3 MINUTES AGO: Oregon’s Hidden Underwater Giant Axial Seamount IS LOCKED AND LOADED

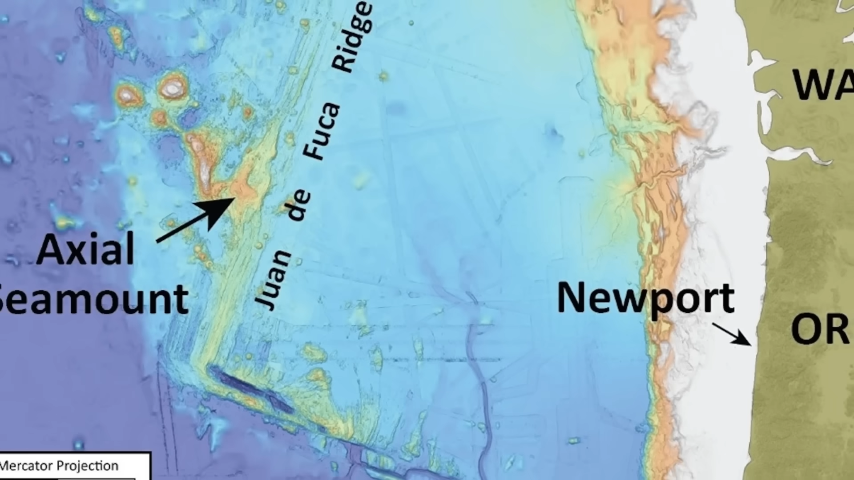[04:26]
The epicenter was about 200 miles from Axial seamount,
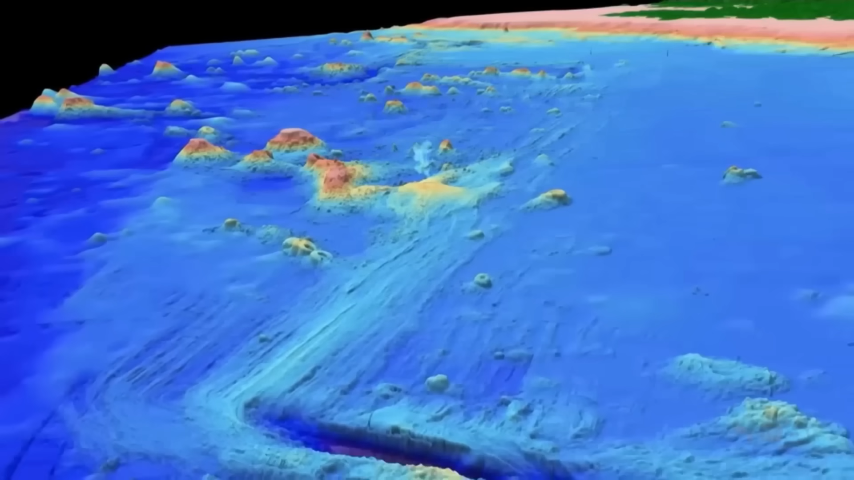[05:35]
The distance, nearly 200 miles from Axial, meant that the earthquake's energy was unlikely to reach the magma chamber or trigger any volcanic response.